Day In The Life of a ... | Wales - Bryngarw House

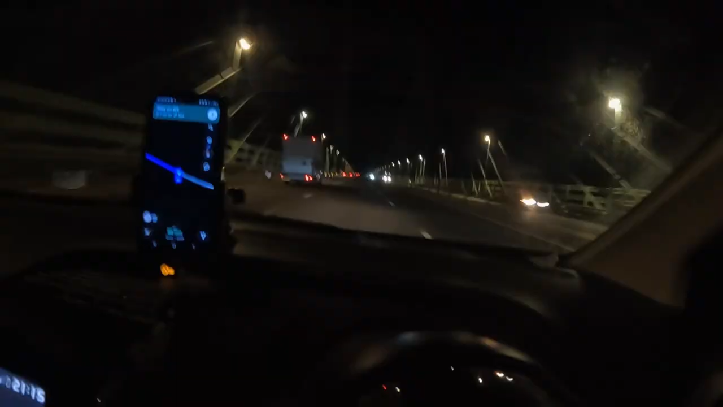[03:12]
This is a nice bridge. What bridge is it? Is the bridge that connects Wales to the UK?